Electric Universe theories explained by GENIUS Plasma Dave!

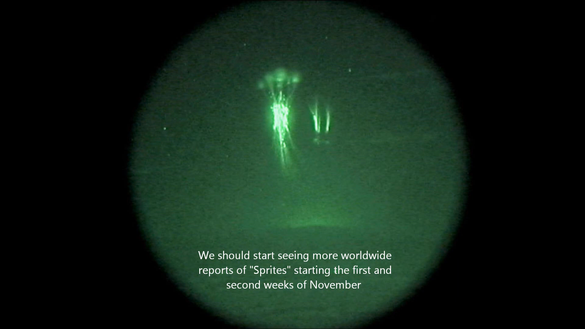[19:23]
And if we take a look, they do sort of look like mythical lightning bolts and things that we've seen through history.